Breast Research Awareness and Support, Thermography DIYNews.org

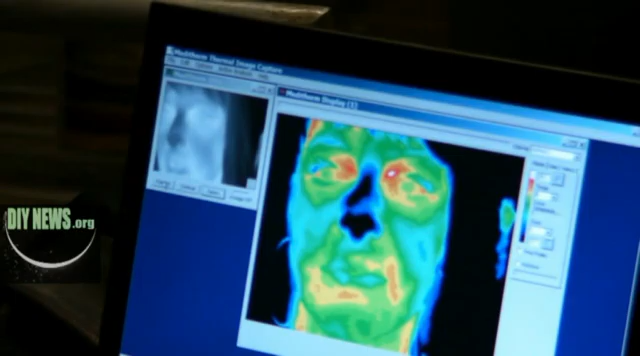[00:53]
And so women can come in and have a series of pictures taken, and we can give them prevention ideas and tips years before a mammogram sometimes.
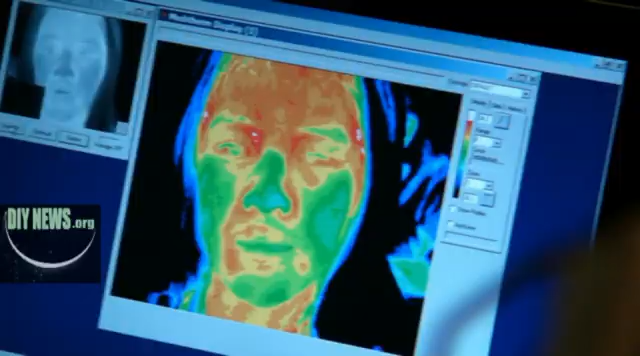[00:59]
That's because we're able to look at dental inflammation and how it relates to their breast health. We're able to look at thyroid information just with a click of a camera.